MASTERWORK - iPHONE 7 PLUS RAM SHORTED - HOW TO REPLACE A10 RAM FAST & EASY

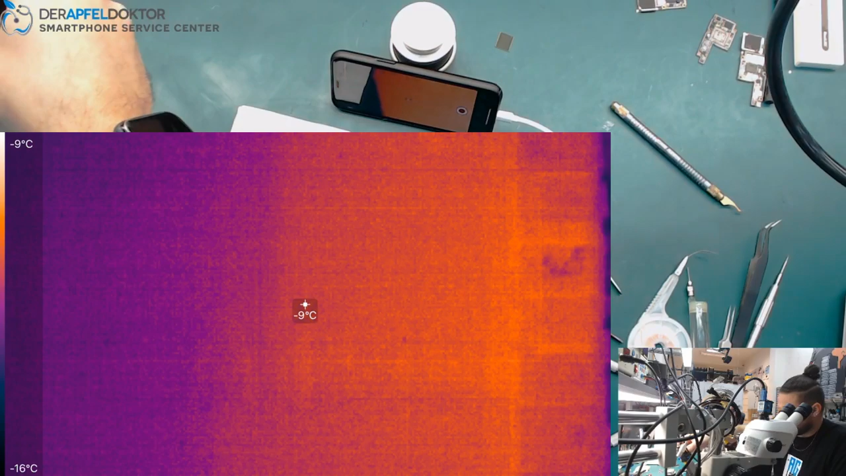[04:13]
On screen: spot -9°C, scale top -9°C, scale bottom -16°C
Yeah, directly. I will take the video for Instagram, and do you see that?